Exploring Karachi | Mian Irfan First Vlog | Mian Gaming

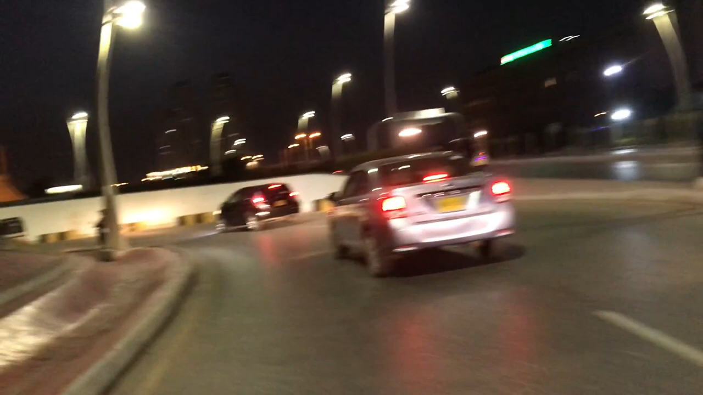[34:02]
ये बेरिया टाउन वालों ने बनवाया है। अच्छा बेरिया टाउन का अंडरपास देखा है? वो इससे भी खूबसूरत बना हुआ है।